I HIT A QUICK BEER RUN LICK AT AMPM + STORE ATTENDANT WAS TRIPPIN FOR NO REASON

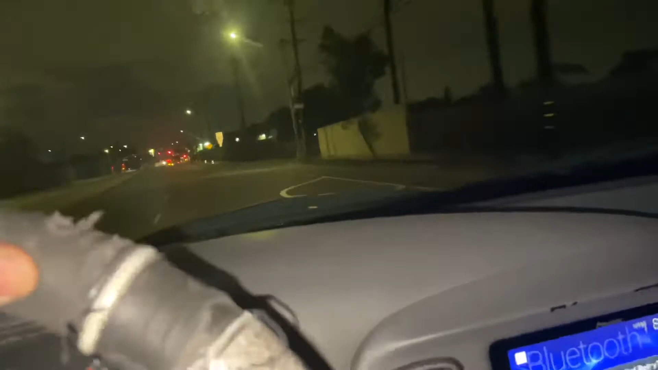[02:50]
A big ass tree haven't fallen. Huh? A big ass tree haven't fallen. Hmm. Dedication.